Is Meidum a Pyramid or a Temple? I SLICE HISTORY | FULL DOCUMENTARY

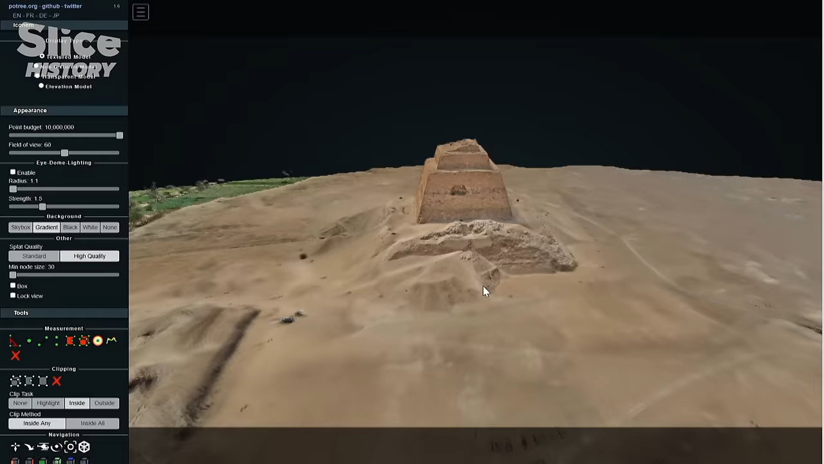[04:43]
For the first time ever, this groundbreaking technology will create a geometrically accurate digital copy of the building.
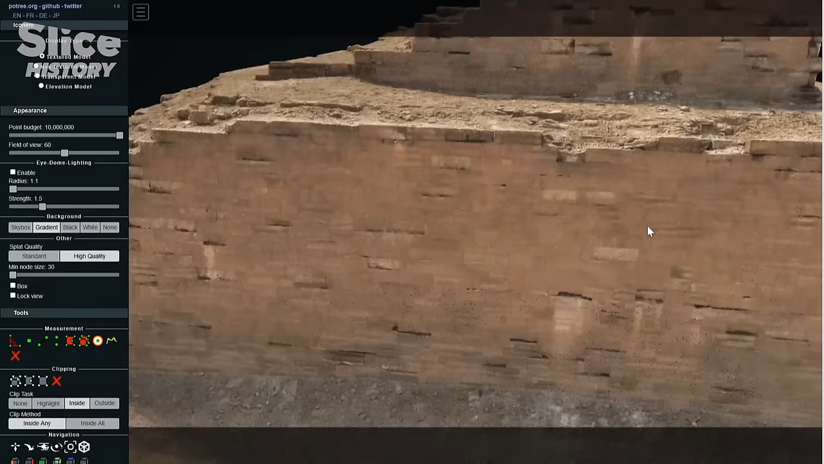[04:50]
It will then be used to analyze the structure of the pyramids. We have a real 3D view. Not realistic. Real. It means we have access to the monument as it is.
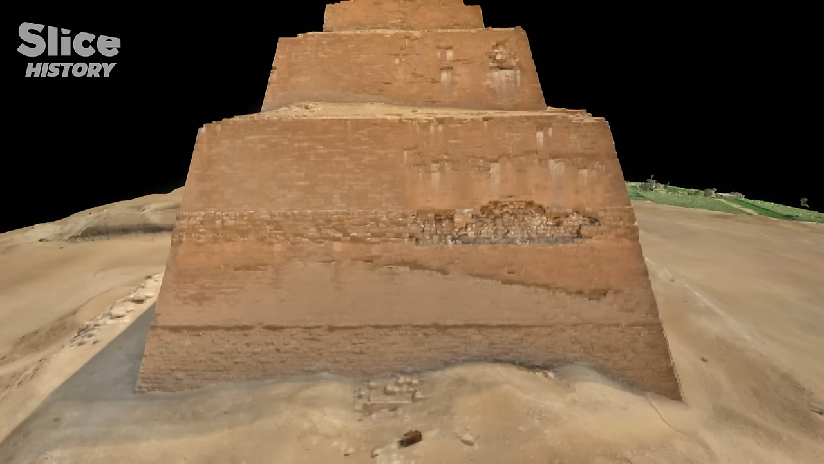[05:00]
It's not a reconstruction. Such photogrammetry gives us a 3D view but also the right texture. We have the color.
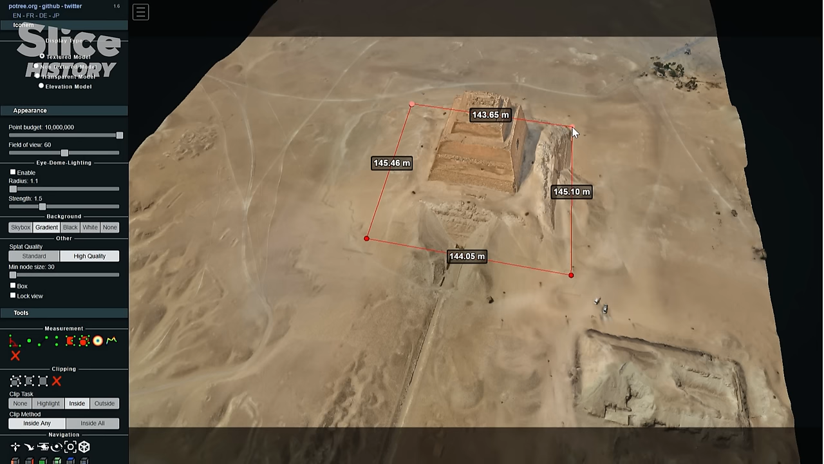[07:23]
meaning an impressive total surface of more than 20,000 square metres. Excavations on the north face of Maidam unveiled the outside cladding of the pyramid.
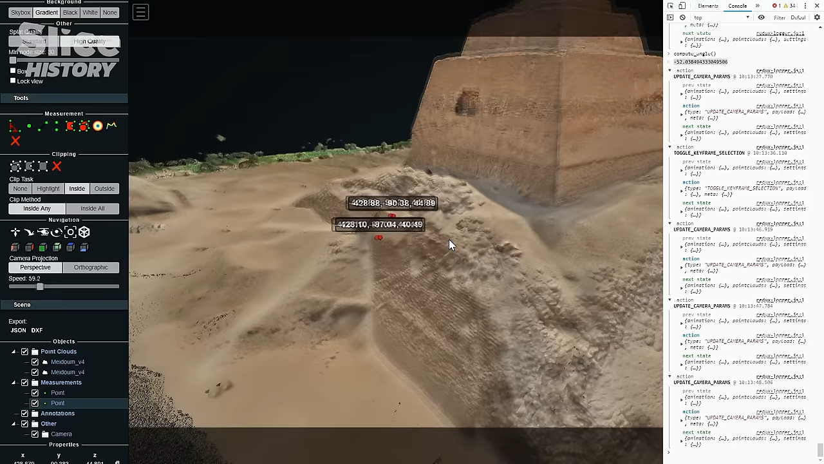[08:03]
Which is evidence that Maidam is a pyramid.
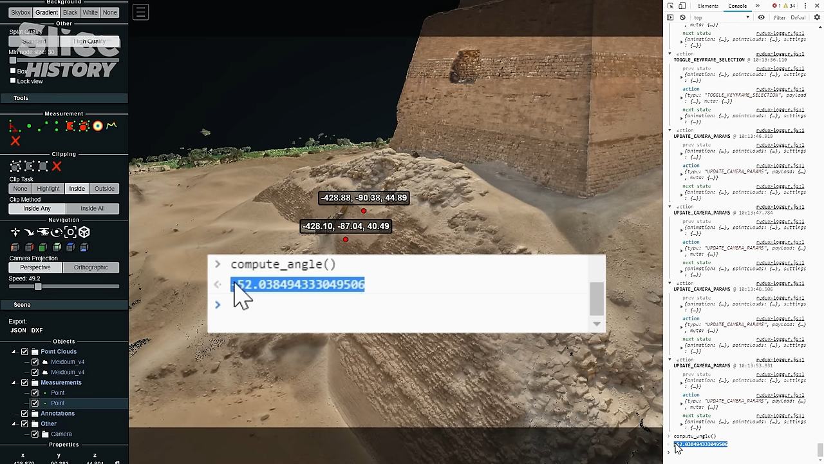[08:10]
Indeed, archaeologists are familiar with this number.
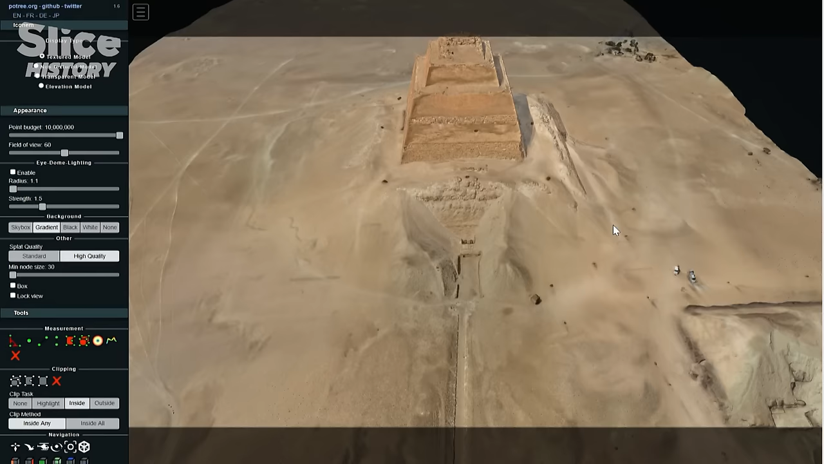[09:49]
Now here in the point cloud, it's coming out, this very large dark band,
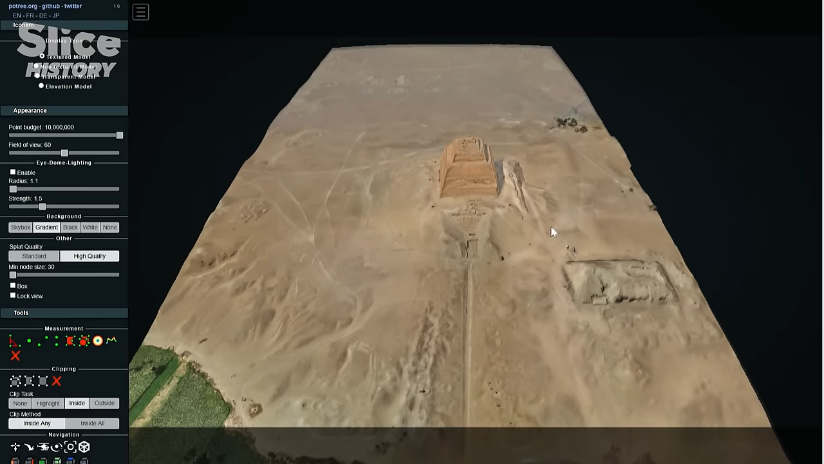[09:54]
you know, as a square around the pyramid, an outer enclosure.
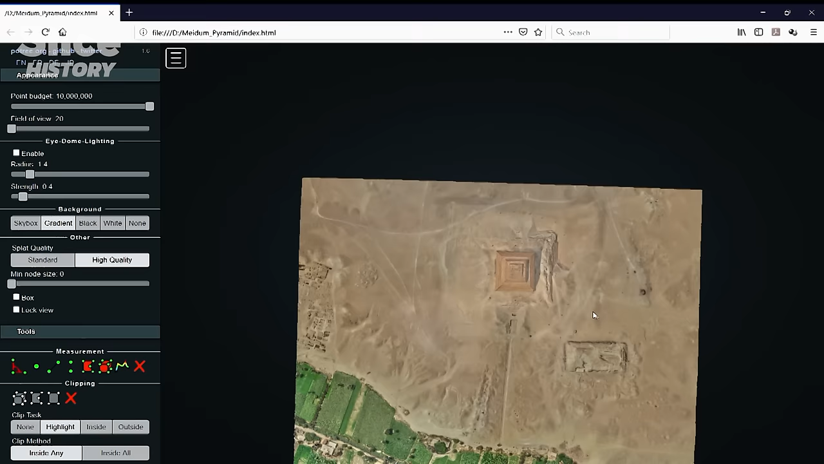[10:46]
A closer look at the model shows the general shape of another
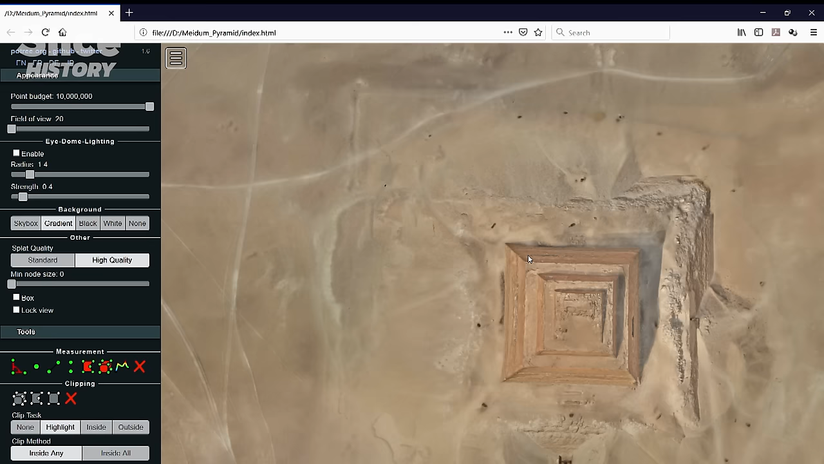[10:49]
element that can't be seen in the field because it is completely covered by sand.
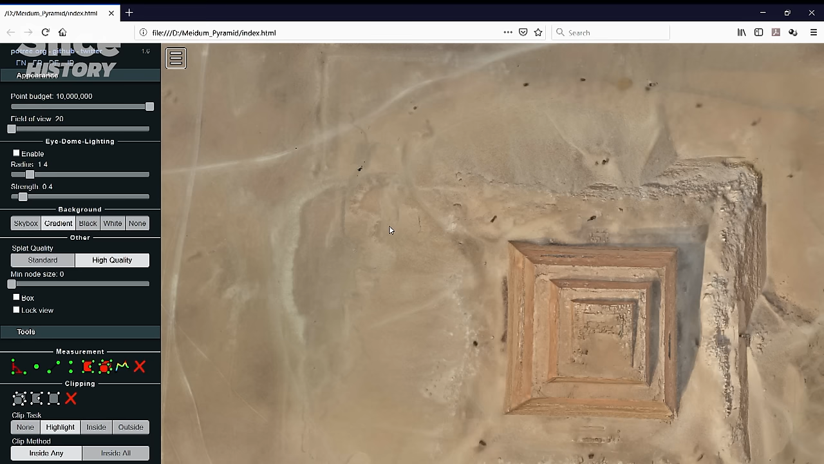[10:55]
Another pyramid, located in the southwest of Maidam. We have a small funeral temple, a small pyramid, a path that connects the temples, and so on.
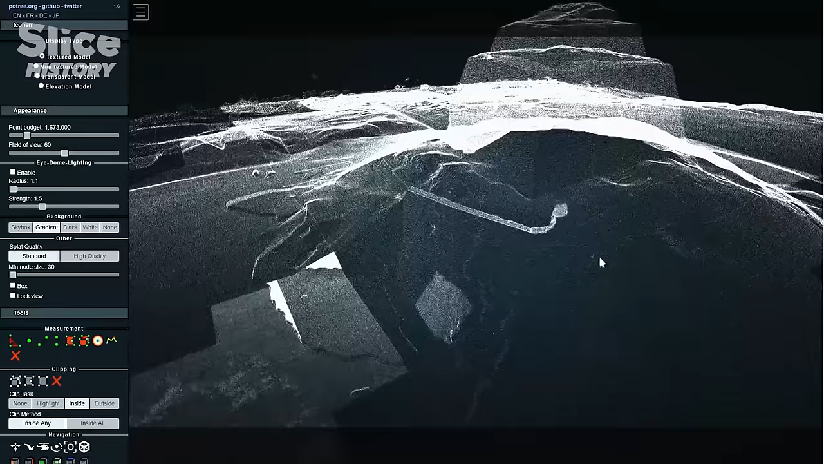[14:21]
The analysis of the 3D model afterwards confirms what archaeologists suspected. The king's resting place is located inside the building itself, at the very bottom.
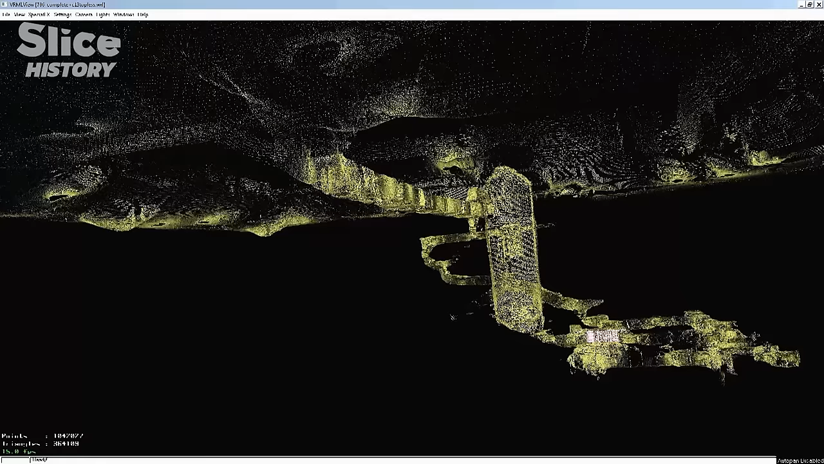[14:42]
for example, the stepped pyramid of Djoser,
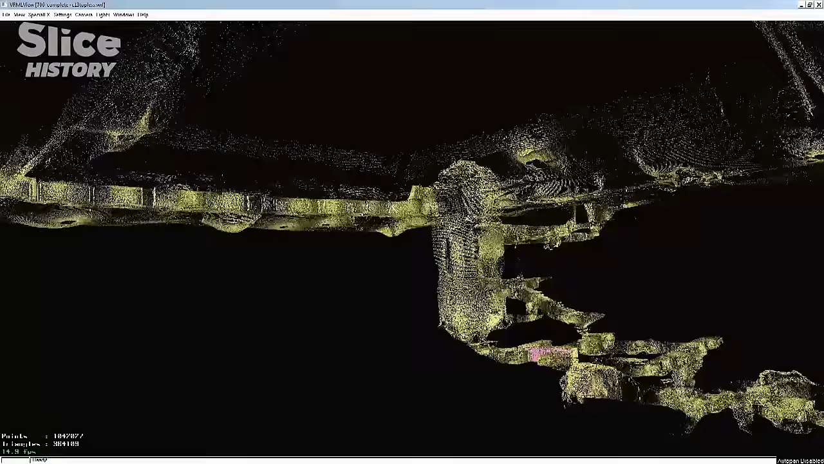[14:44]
we can see that for Djoser the rooms were placed underground, whereas in Meidum they are built inside the pyramid's body.
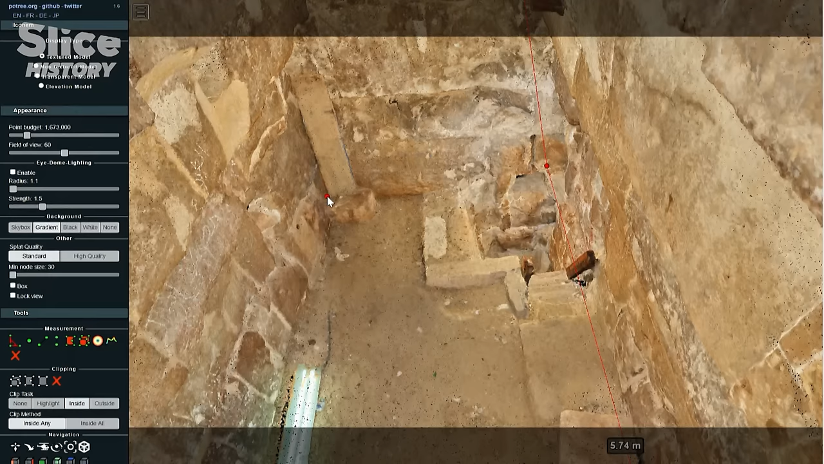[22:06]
In Maedum, the burial chamber is 2.51 meters wide.
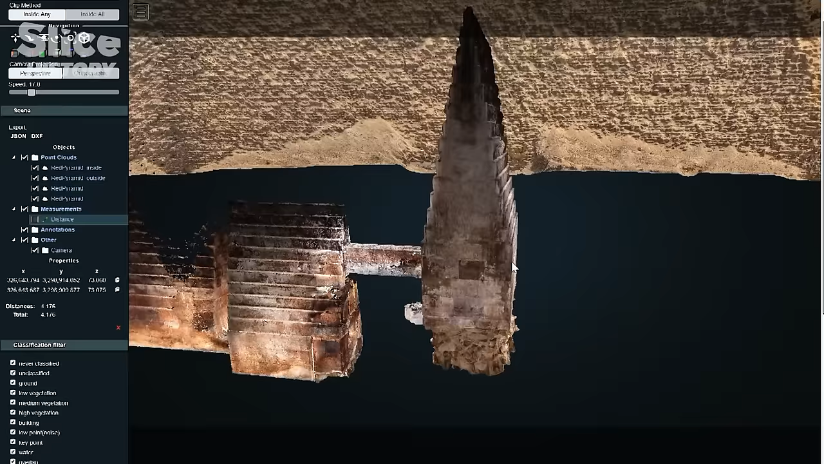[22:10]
In the Red Pyramid, it's 4.18 meters, and in the Bent Pyramid, 5.13 meters.
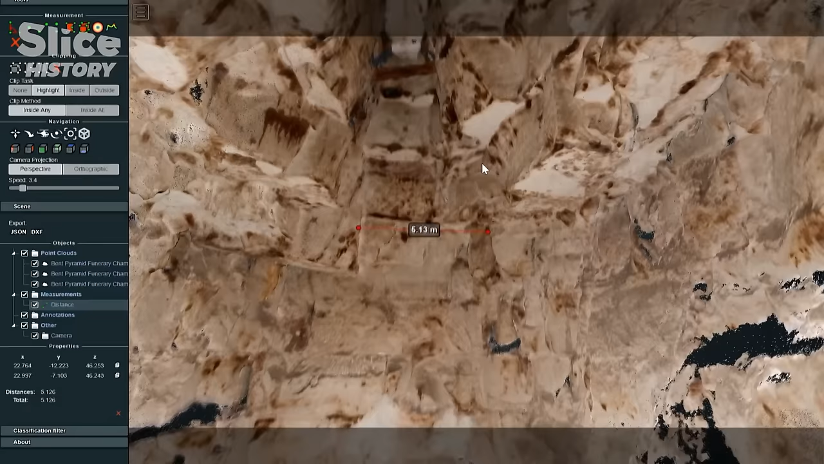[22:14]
Therefore, Maedum has the smallest burial chamber of the three, which would mean that it was the first of Sneferu's pyramids.